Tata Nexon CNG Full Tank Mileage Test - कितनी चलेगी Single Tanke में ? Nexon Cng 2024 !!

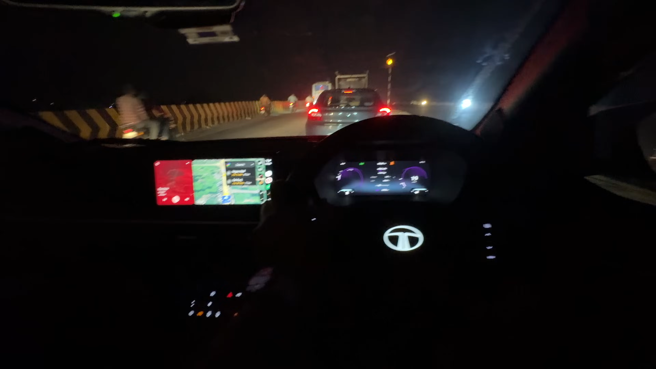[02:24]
फिलाल मैं रेवाडी में हूँ और थोड़ा बहुत ट्रैफिक है बहुत ज्यादा कोई ट्रैफिक नहीं है तो यहां पर आप लोग देखो और राउंड राउंड 1.
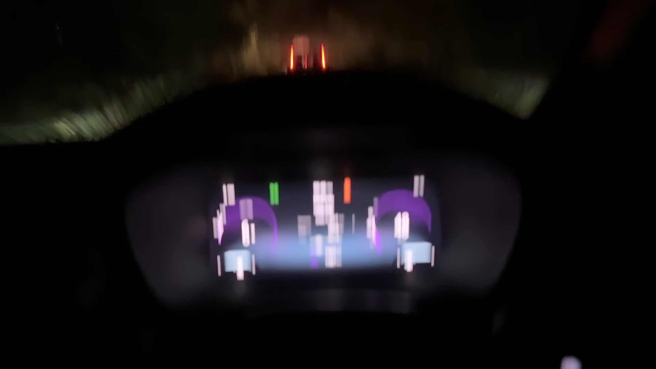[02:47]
साथ, पचास साथ क्योंकि यहां पर और टेक भी नहीं कर सकते हैं और सिंगल रोड है पाग यहां बहुत
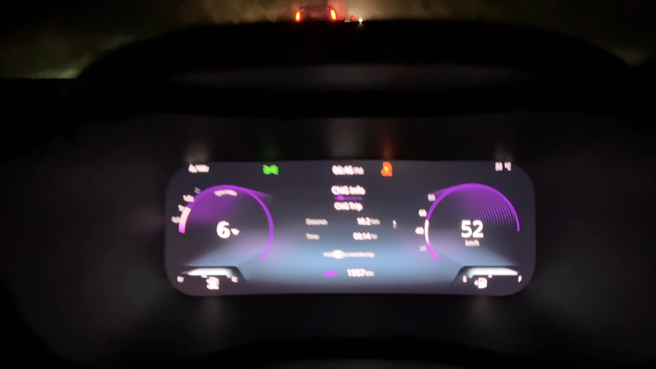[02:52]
देख लो 10 किलोमेटर अपने गाड़ी चला दिये 14 मिनट्स में और फिलाल जो है CNG का भी एक डंडा गिर चुका है
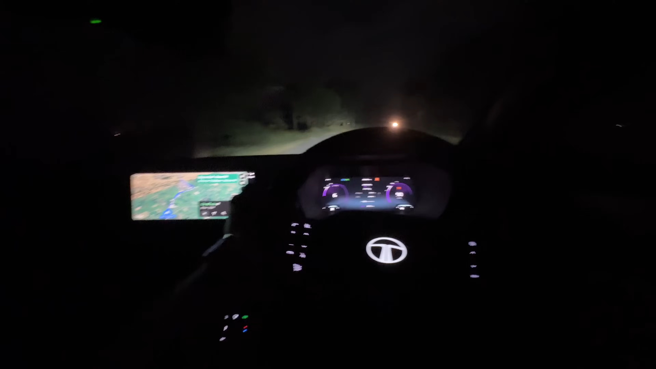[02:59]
तो अभी जो है ऐसे सिंगल रोड पर ही चल
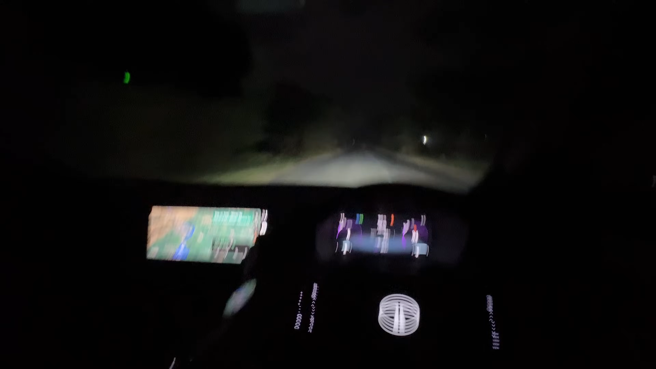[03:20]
वैसे सिंगल भाट ट्रेफिक नहीं ह्यां अब मैं